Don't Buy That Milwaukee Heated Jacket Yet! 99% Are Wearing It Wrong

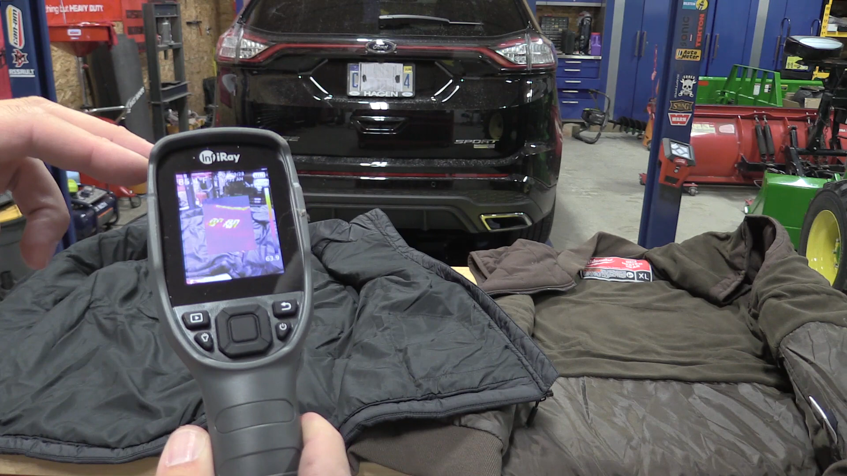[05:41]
So the collar up there is something that my wife absolutely loves, keeps her neck warm. And then if we move around, that is the side pocket for the He2 here. That is also heating up. If we go over to the Milwaukee, here's the side pocket. I kind of like how this camera allows me to show you guys what's happening.
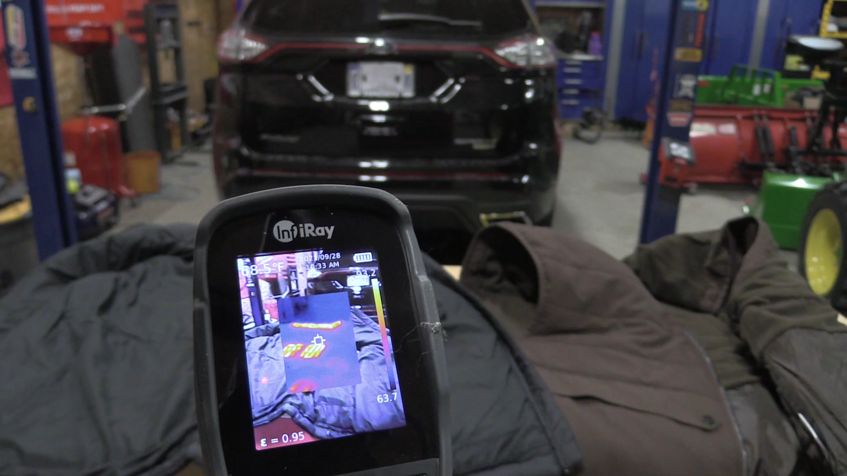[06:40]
We come over to the He2, 87-ish, basically about the same heat.